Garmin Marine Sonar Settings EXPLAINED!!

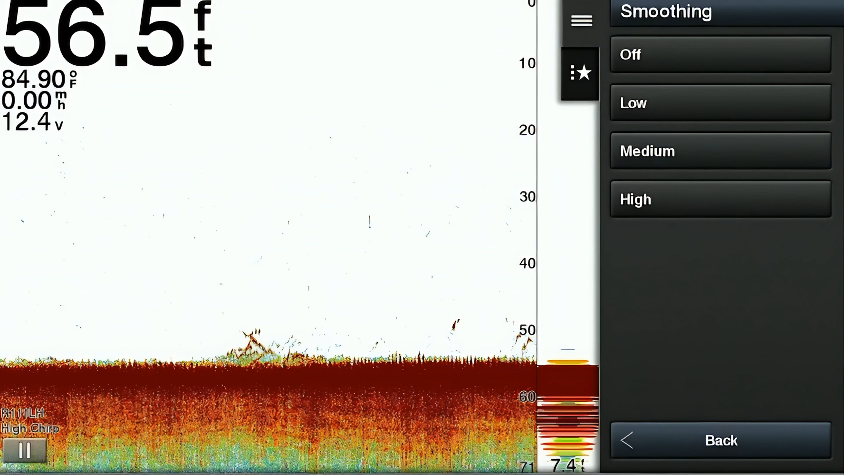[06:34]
On screen: depth 56.5 ft, water 84.90°F
So smoothing helps reduce noise and signal fluctuations on the sonar display, meaning that it removes noise that is not part of the standard sonar return. So this is going to work by averaging out small variations in the sonar data. And these variations can be caused by a lot of different factors such as waves and the surf, the movement of the boat and other electronic interference.
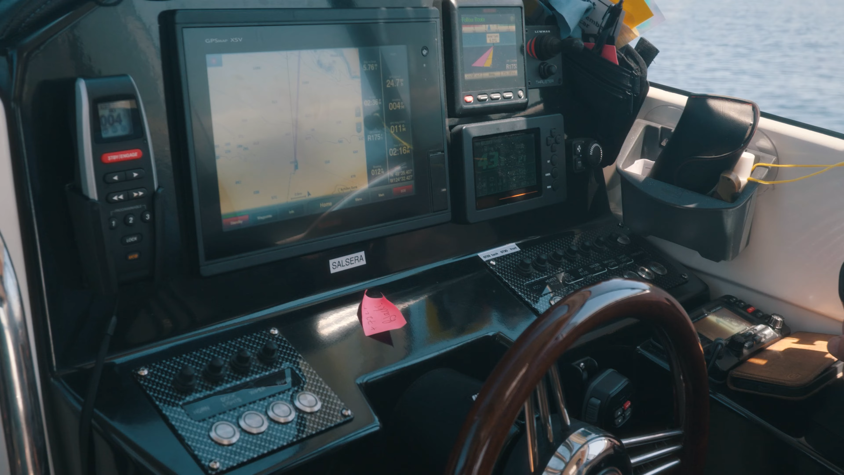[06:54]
By applying the smoothing feature, the sonar image is going to become more stable and easier for you to interpret. Now the next feature is called surface noise. Now this is going to help suppress unwanted signals from the surface of the water, which is going to allow you to clearly focus on what's happening on below the surface of the water. And surface noise guys can be caused by a lot of different things. It could be by waves, boat wake, the wind, floating debris that's in the water. Now the surface noise feature really can help improve the quality of the sonar image and enhance the accuracy of the fish detection,
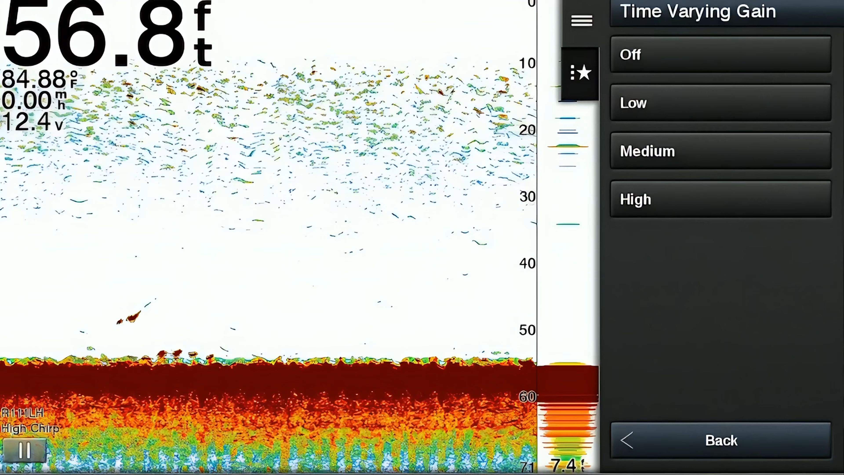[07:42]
On screen: depth 56.8 ft, water 84.88°F
especially if you're fishing in choppy or turbulent water conditions. The next item on the list is called TVG. And TVG stands for time variable gain. So when this is enabled, the feature automatically adjusts the sensitivity of the sonar signal based on the depth of water that's being scanned. So in shallow water, the TVG is going to reduce the sensitivity to prevent strong echoes from overwhelming the display, resulting in a clear image. And then in deeper water, TVG is going to increase the sensitivity to detect weaker echoes from the deeper targets.
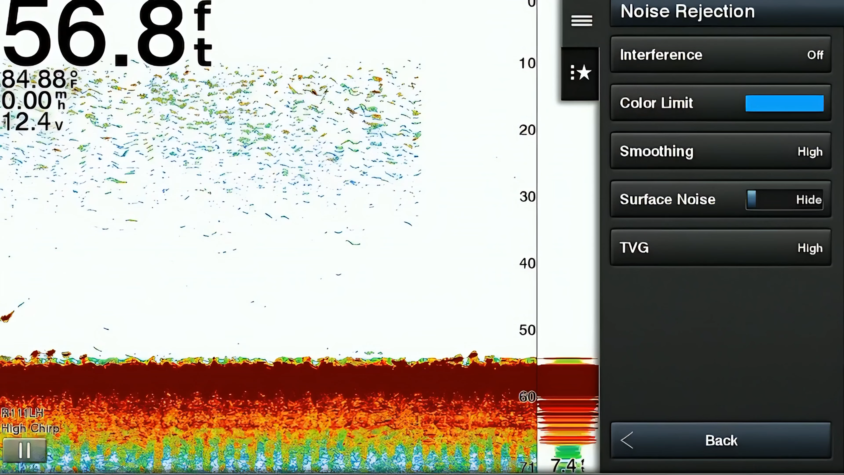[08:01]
On screen: depth 56.8 ft, water 84.88°F
The next item on the main menu is called appearance.
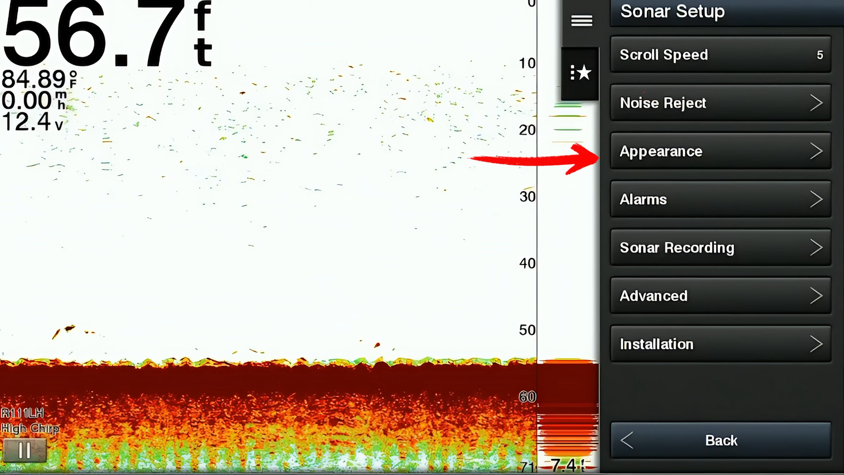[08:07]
On screen: depth 56.7 ft, water 84.89°F
This is another extensive option. It's got a lot of features that can be adjusted. And all of the items in this menu are going to help change the look of the display on your screen. The first item that we have in the menu is called the color scheme. And the color scheme is going to allow you to just do exactly what it says. It's going to change the color scheme displayed on your screen to present different color options.
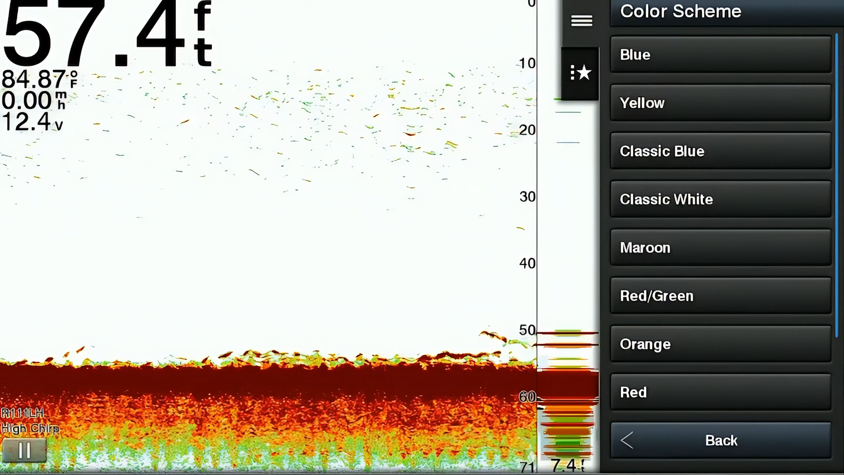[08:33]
On screen: depth 57.4 ft, water 84.87°F
And the color options can vary based on the unit that you have. But on our unit, we have blue,
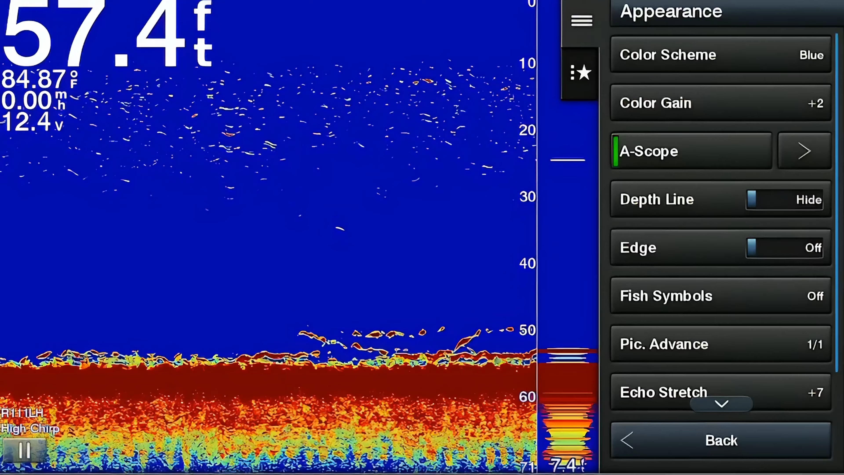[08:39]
On screen: depth 57.4 ft, water 84.87°F
yellow, classic blue, classic white, maroon, red, green, orange, red, green, and gray. The next option is called the color gain.
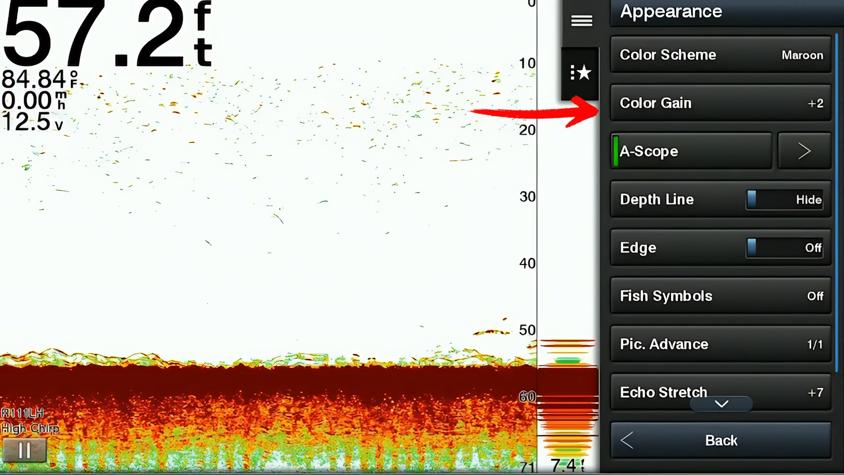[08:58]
On screen: depth 57.2 ft, water 84.84°F
And this is going to allow you to adjust the intensity of the color displayed on your screen.
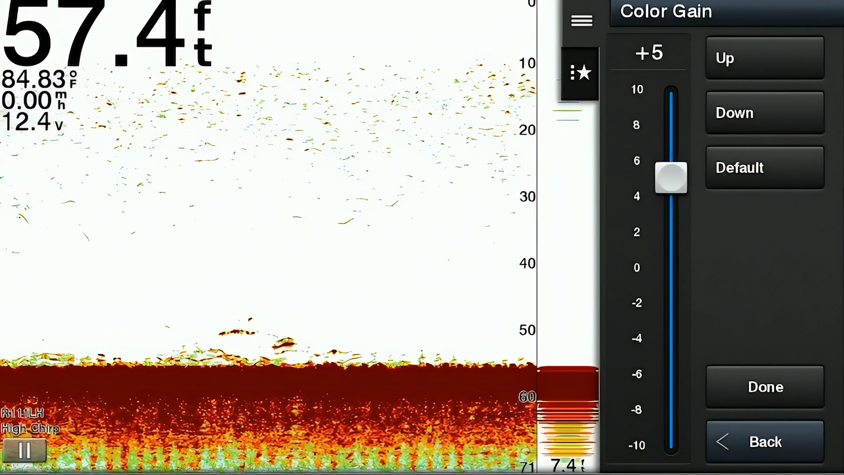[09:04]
On screen: depth 57.4 ft, water 84.83°F
So for example, increasing the color gain is going to enhance the brightness and the saturation of the colors on the display, making it easier to distinguish between different strengths of echoes. And then decreasing the color gain is going to reduce the intensity of the colors, which can be very useful in reducing clutter and noise on the display, particularly in situations with a lot of interference or in very shallow water.
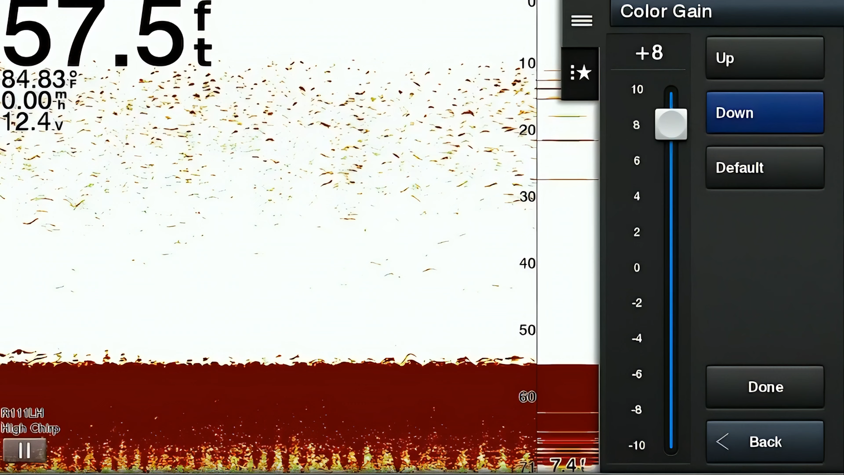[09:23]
On screen: depth 57.5 ft, water 84.83°F
The next item is called a scope.
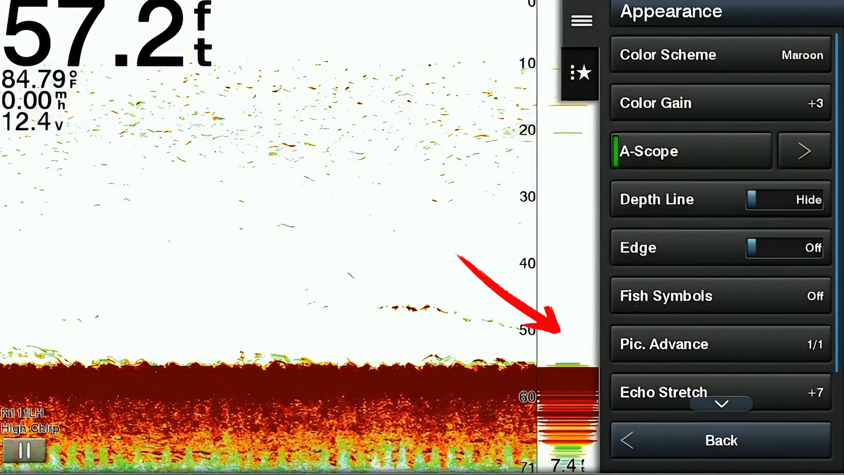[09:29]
On screen: depth 57.2 ft, water 84.79°F
And when enabled, a scope provides a real time display of your sonar echoes in a vertical column, meaning that this is going to represent what's in the water column directly beneath your boat. The next item is called depth line. And this is going to enable you to select a depth range and view a horizontal line on your sonar at that depth for a visual aid. The next item on the list is called edge. And the edge feature, when enabled, is going to highlight the strongest signal from the bottom to help identify its hardness or softness.